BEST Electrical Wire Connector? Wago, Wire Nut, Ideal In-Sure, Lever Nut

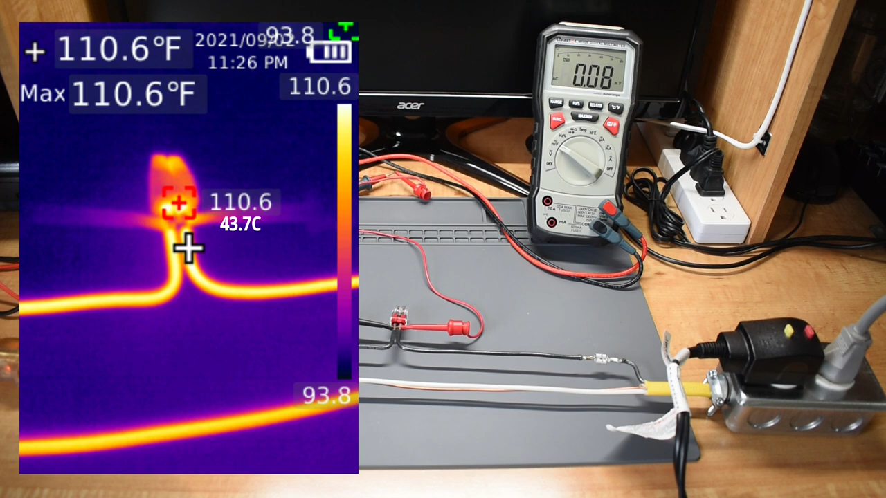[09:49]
On screen: spot 110.6°F, max 110.6°F
Right here you can see the temperature, and it's a little higher than the wire nut. Now this connector, right here.
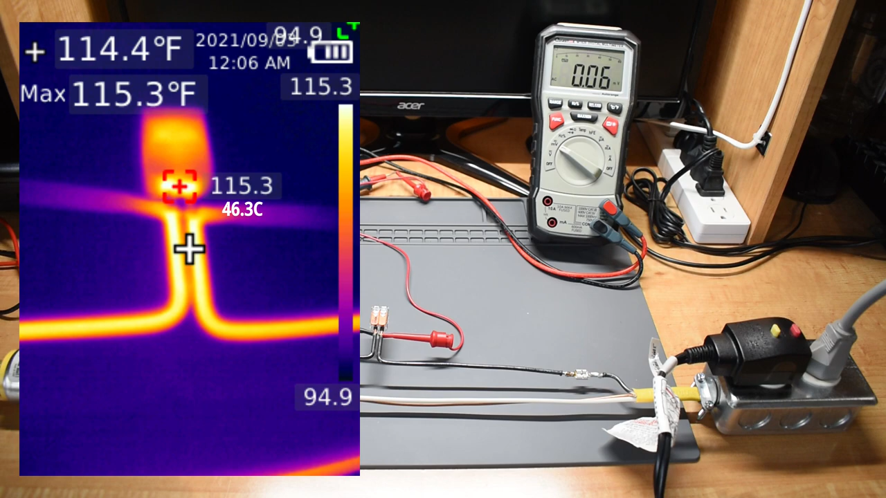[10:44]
On screen: spot 114.4°F
In first place, the lowest level of resistance, with the least heating, is the wire nut.